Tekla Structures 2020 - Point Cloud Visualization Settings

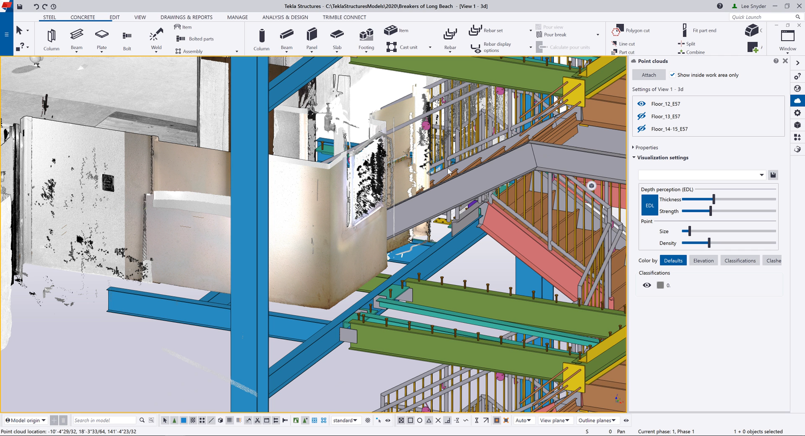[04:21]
One of the nice things about this is it allows you to just isolate individual members and see how that interacts with the point cloud. So what I've done is I've created a view just of that stair stringer. You can see there my work area and I can spin that around.